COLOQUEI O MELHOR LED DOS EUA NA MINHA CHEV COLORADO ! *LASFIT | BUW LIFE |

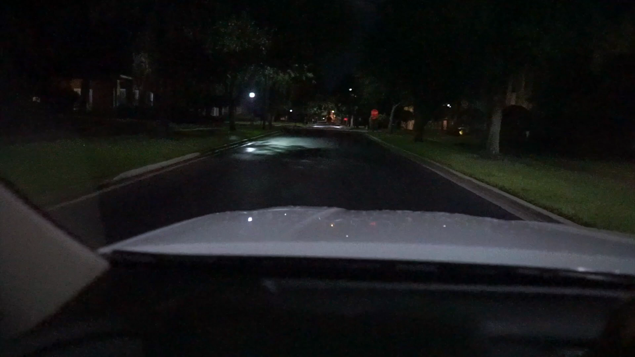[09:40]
Ó Se liga Mostrando pra vocês Sem estar com o farol ligado Tá bem escuro Aqui tem poucas luzes Então Assim tá normal Rapaziada Sem estar com o farol ligado Agora eu vou ligar o farol Olha isso mano Ó Mano É muito Muito mais forte Ela tá piscando Por causa da câmera Não é na luz normal Tá normal rapaziada Mas ela só tá assim Piscando por causa da câmera mesmo Mas olha isso